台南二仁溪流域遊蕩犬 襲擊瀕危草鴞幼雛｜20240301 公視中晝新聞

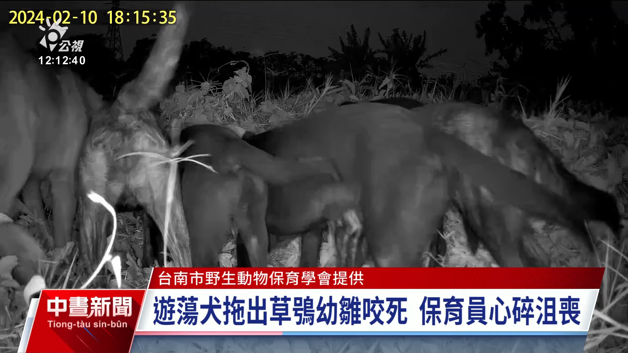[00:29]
後來攻擊 後少許離開 一直到油膠堅離開後 沈舊這麼回家像已經希望的油膠子撕體 油膠子的手蠟臉看到這段給人薪水的衛免 感知高明英的心態的學會人員也相當的不敢